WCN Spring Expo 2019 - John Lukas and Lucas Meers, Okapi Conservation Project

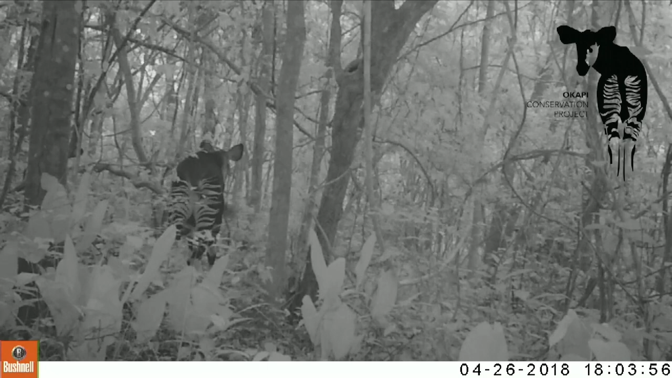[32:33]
She's walking in front of the camera, and then five minutes later, a male is following her. So Okapi are solitary, they only come together for two reasons,
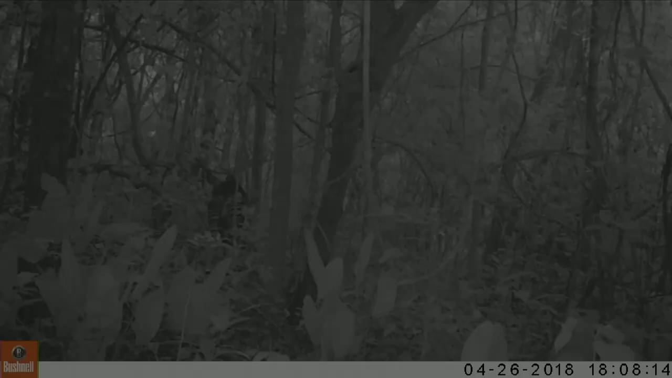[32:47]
and one, that's to mate, and two, if it's a mother-calf pair. So here we're excited that a male is actually following a female. Now we have a pregnant Okapi.
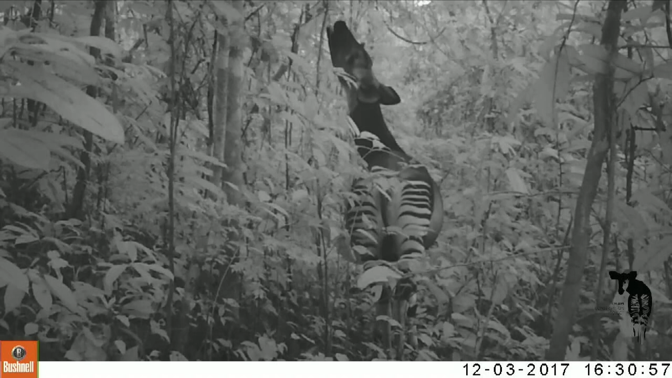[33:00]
You can see her stomach is a little distended there. And she is about to pop. And so we suspect that she gave birth just a few days or maybe a week or two after this video was collected.
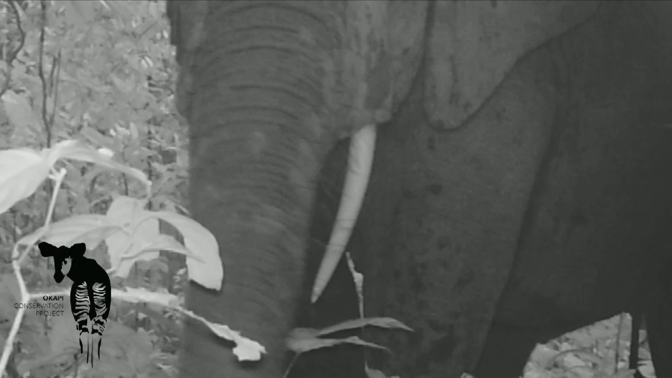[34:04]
Yes, this is at night. These are infrared cameras so if it's anything at night then it's black and white.
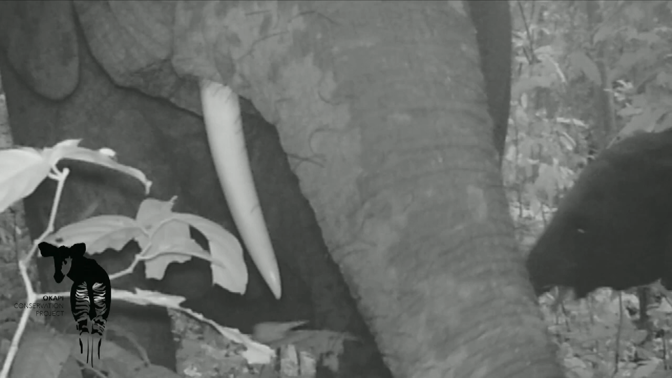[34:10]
If it's in full color, there's a baby. If it's in full color, then it's during the day.